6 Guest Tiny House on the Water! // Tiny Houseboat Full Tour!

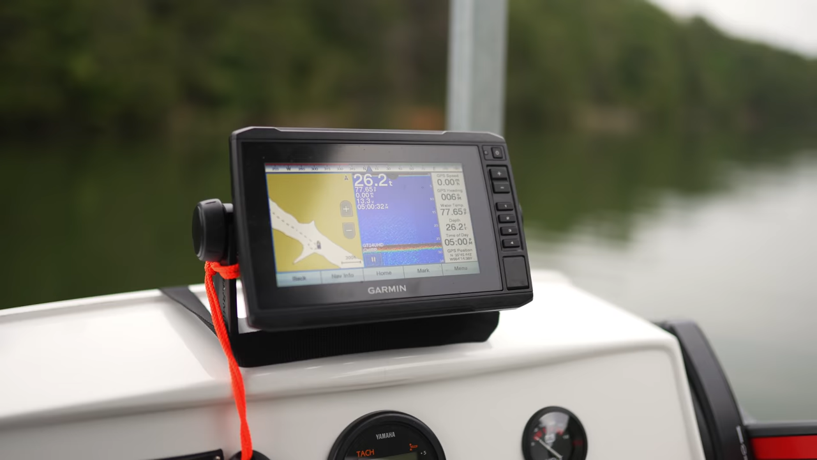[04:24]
It has a fish finder on it and it has a map. So you can see where you can drive to, which is pretty neat.